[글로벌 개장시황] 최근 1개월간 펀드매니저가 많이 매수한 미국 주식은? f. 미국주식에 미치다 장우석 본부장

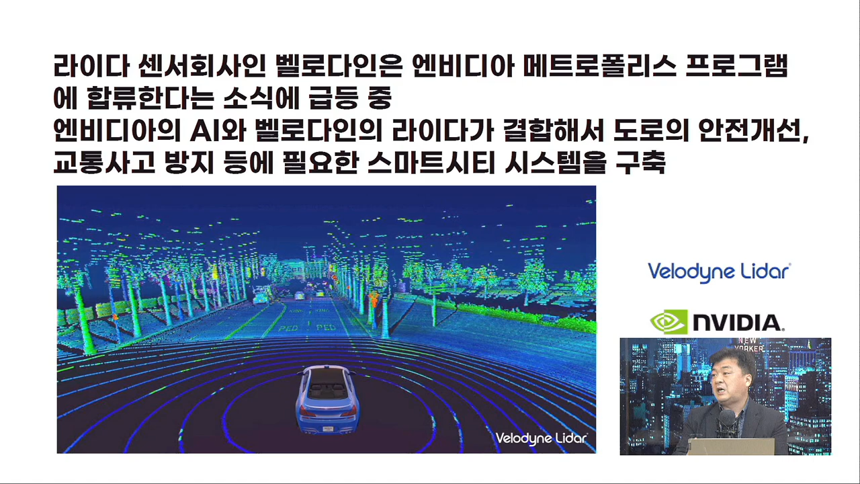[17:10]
엔비디아의 메트로폴리스 프로그램에 같이 합류한다는 소식이 전해졌습니다. 무슨 얘기냐면은 엔비디아의 ai하고 벨로다인은 아니다가 결합이 돼가지고 도로의 안전 개선 사고를 줄이는 그런 모니터링을 같이 시작하는 거예요. 이 그림이 바로 그런 건데요. 딱 보시면서 이제 이걸 다 담아갖고 사고를 방지하는 데 쓰겠다는 거죠. 그래서 일단은 미국의 스마트 시티 시스템을 구축하겠다라는 큰 그림을 그리는데 파트너사로 뽑혔기 때문에 벨로다인이 오늘 급등하는 그런 모습을 보여줬습니다.